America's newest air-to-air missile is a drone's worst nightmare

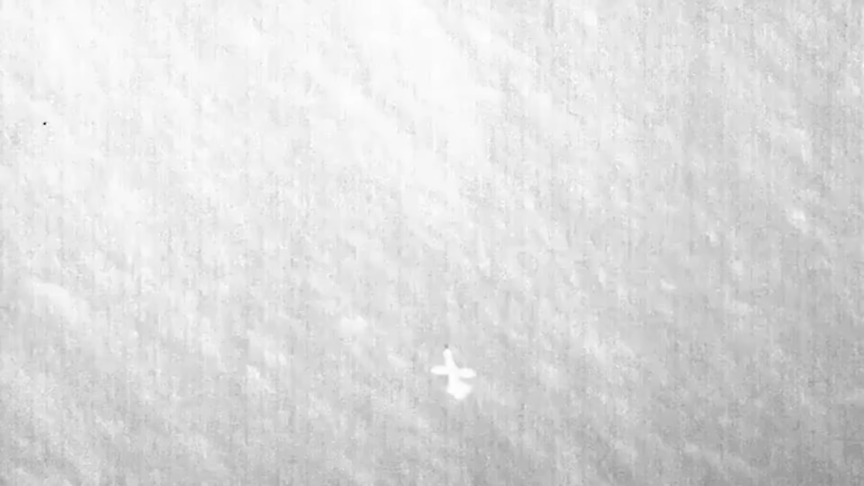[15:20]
this past year over the red sea and as near as i can tell this is the first footage we've
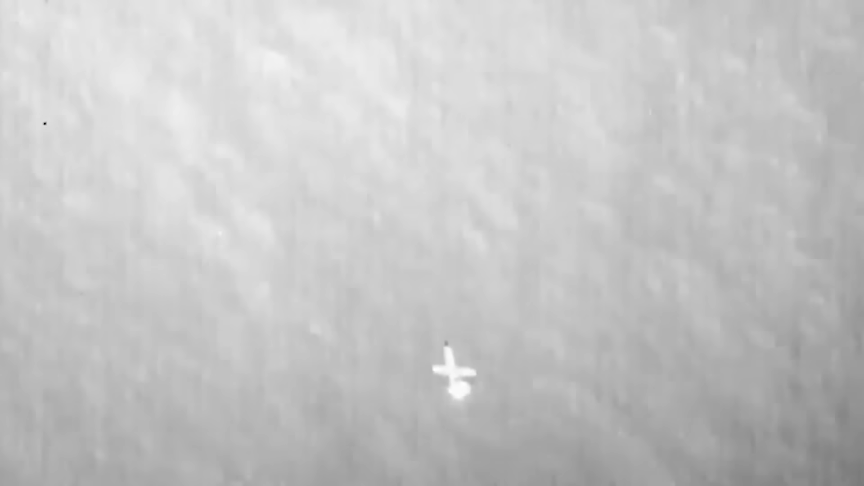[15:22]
ever gotten of these low-cost weapons in actual use
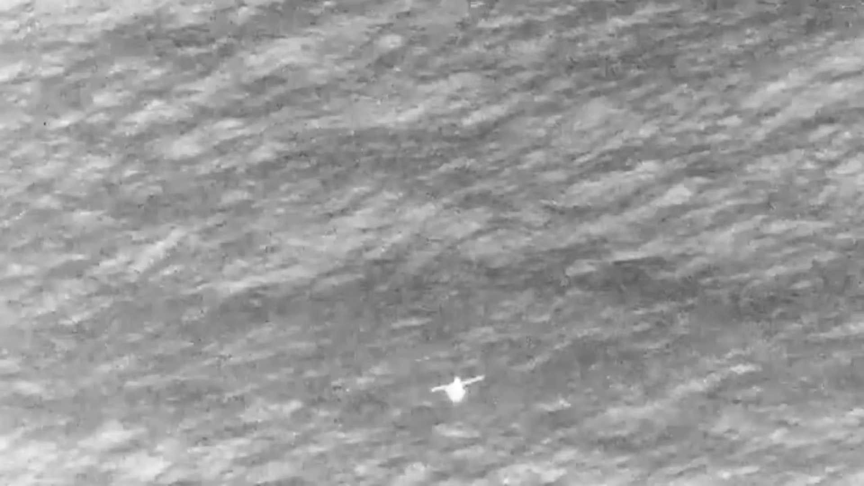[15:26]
for the air-to-air role now these weapons have already been integrated into a wide variety of american and allied aircraft